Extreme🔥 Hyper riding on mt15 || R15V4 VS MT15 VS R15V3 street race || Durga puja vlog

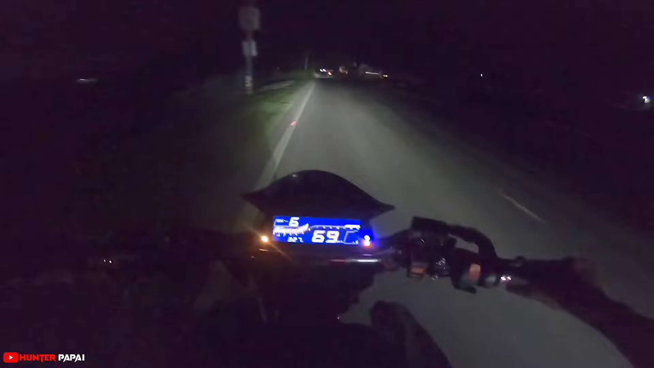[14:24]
देखो इसने स्टार्ट कर दिया, तो चलते हैं भाई। तो उसको भाई अभी कोई नहीं पकड़ सकता ठीक है, क्योंकि वो अभी अकेला है और सभी लोग पिलियन के साथ है,